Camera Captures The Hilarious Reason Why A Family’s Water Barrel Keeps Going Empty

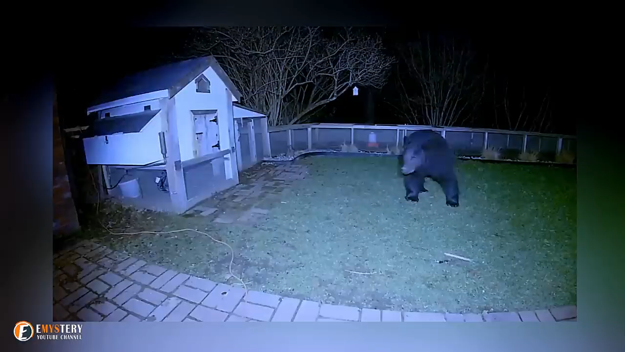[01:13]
However, for the first few days, they saw nothing other than a black bear ambling through their yard.
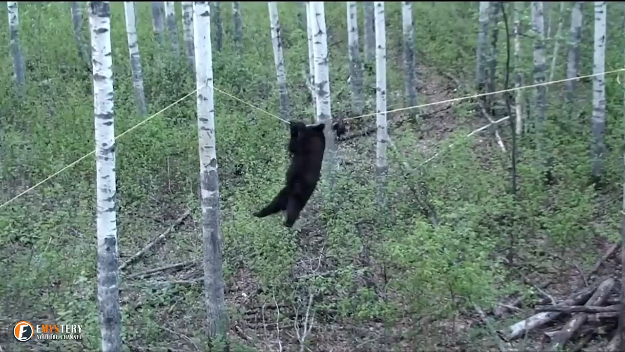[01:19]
Black bears are fairly common in Colorado Springs, so the family didn't think too much of seeing one on their doorstep. However, when they discovered what the animal had been up to, they were shocked.
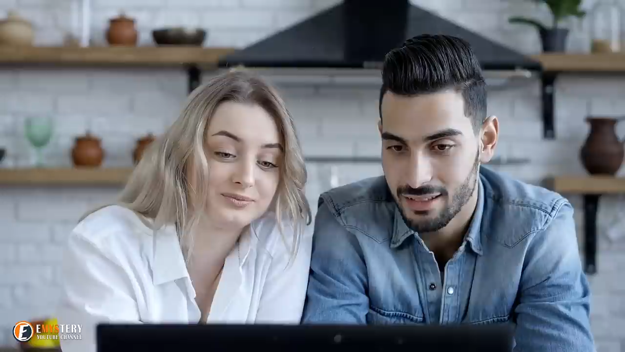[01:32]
After days of monitoring their cameras, the family could grasp a good idea of the bear's routine.
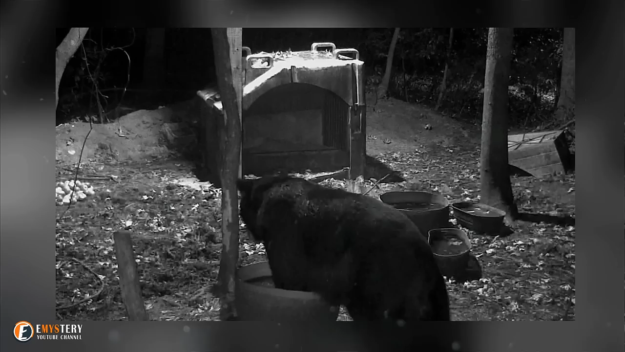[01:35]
Almost every night, the animal would enter their garden and head straight for their rain barrel, and what it would do next was completely astonishing.